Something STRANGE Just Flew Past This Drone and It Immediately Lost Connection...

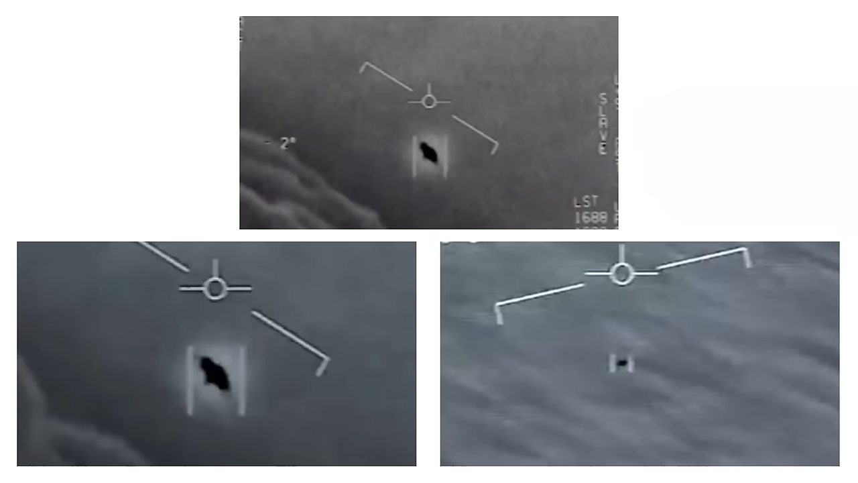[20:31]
The Pentagon also released videos in April that were taken in 2004 and 2015,
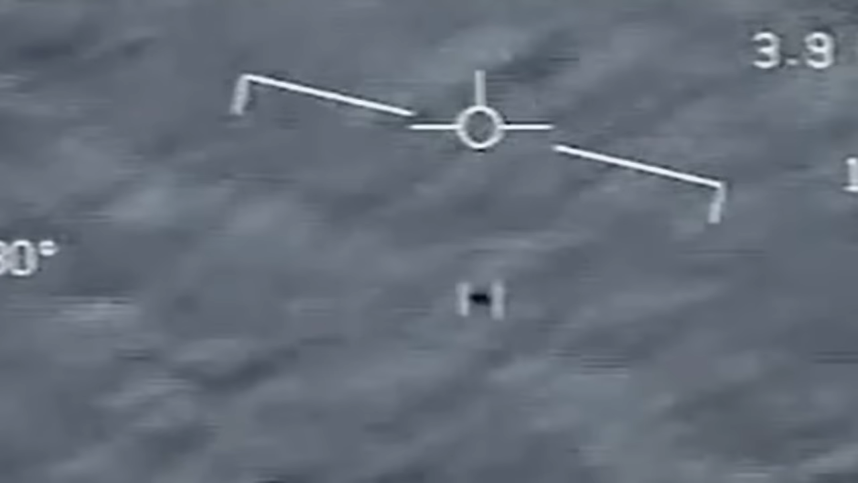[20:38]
including one that showed an elliptical flying object that demonstrated unseen levels of speed and maneuverability.
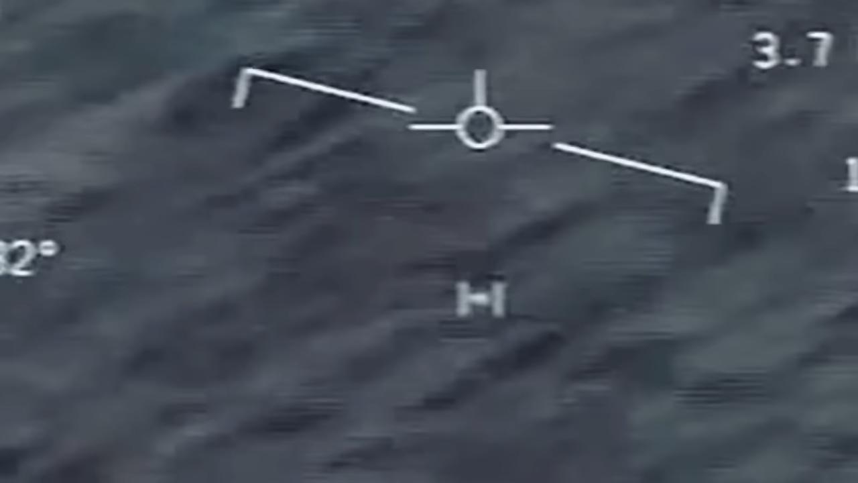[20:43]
Kono said after the video's release that he does not believe in UFOs.